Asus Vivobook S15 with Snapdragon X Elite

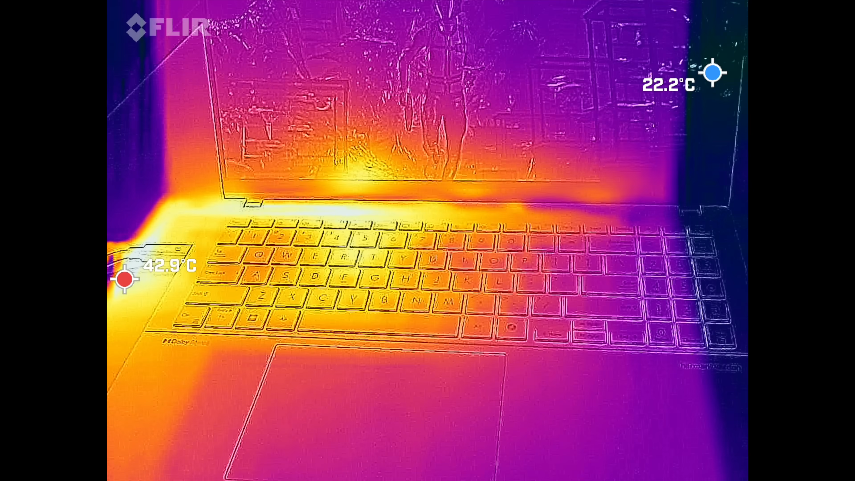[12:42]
to illustrate my point on the thermals it stayed very cool here where you place your fingers on the keyboard never getting overly hot
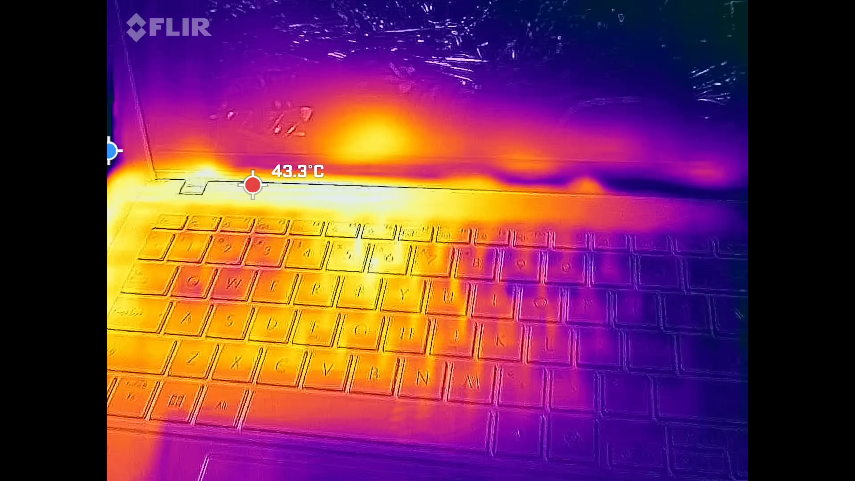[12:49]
On screen: spot 43.3°C
and this is
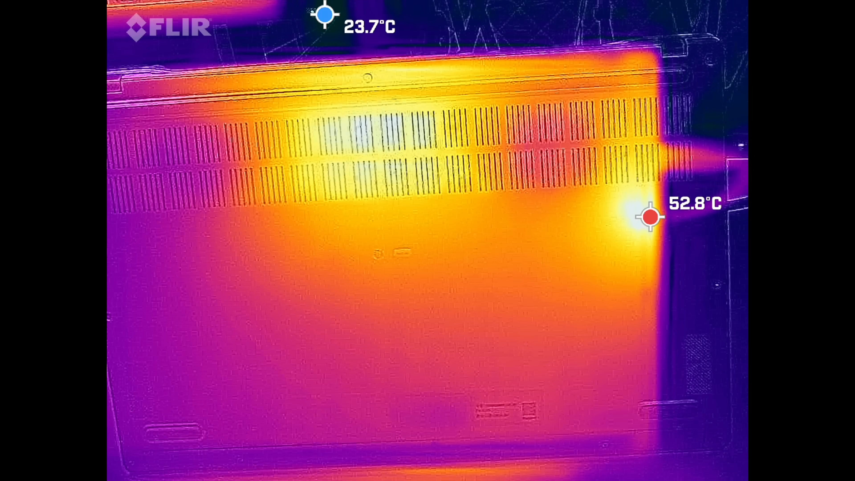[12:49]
where i'm running it under maximum load so
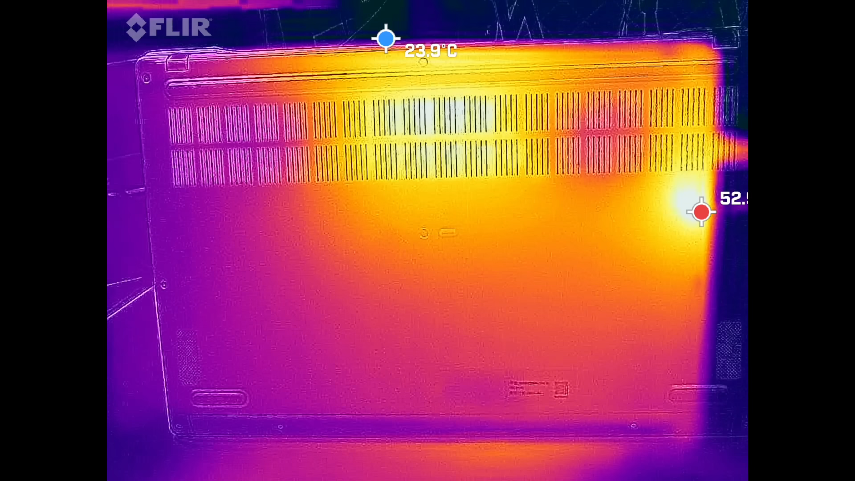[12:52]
things are going full force here and never getting overly hot now the
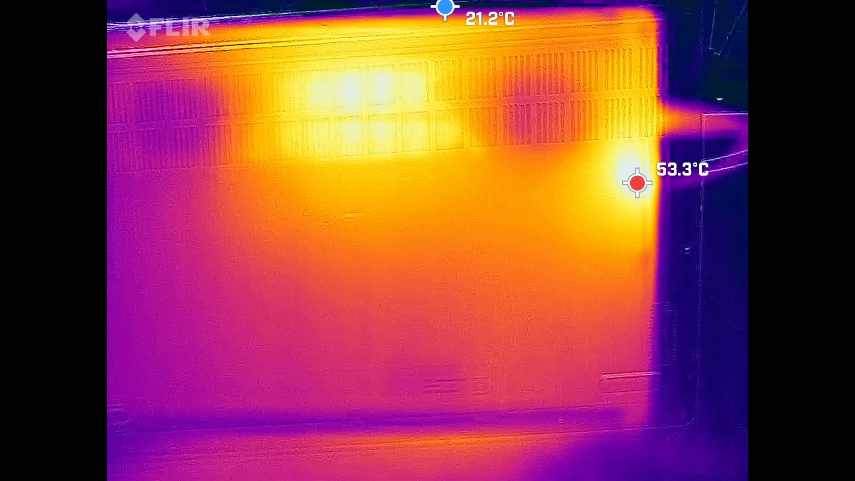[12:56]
On screen: min 21.2°C
only hot
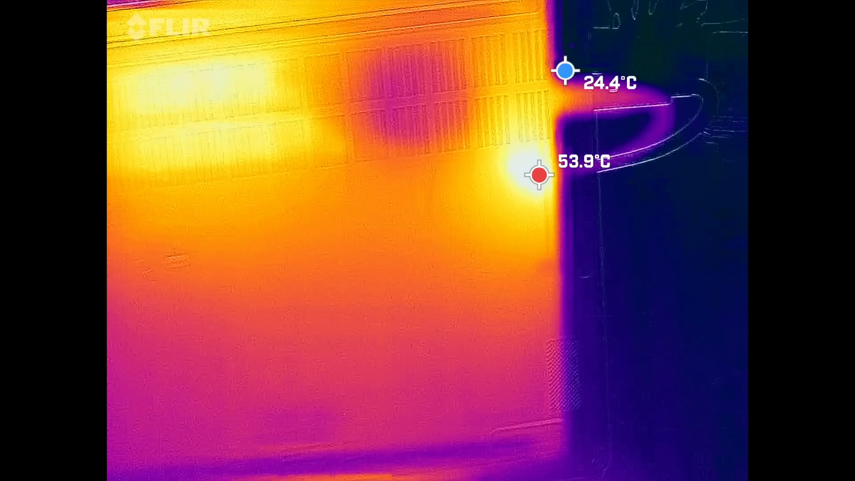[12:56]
spot i did notice was where the plug is it got around 55 degrees celsius
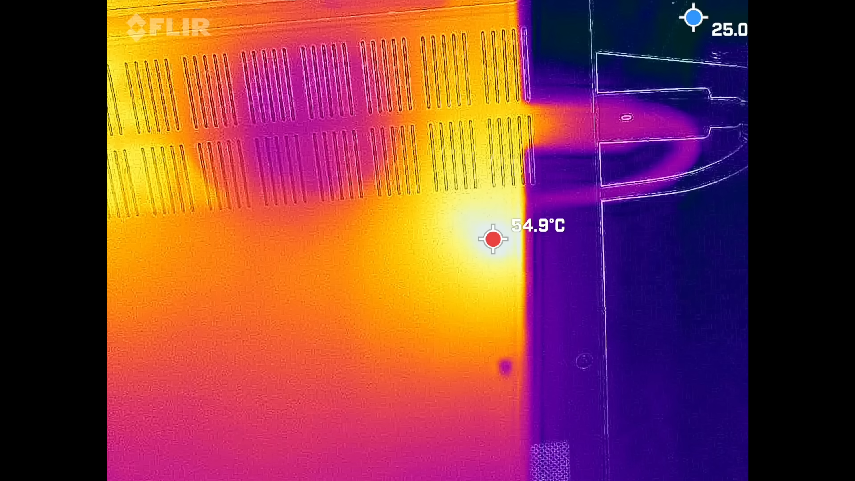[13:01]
On screen: spot 54.9°C
that's the anomaly here everywhere else it remained cool so that's pretty interesting and like i said in everyday tasks the fans do not kick in very rarely do you hear them and when they do under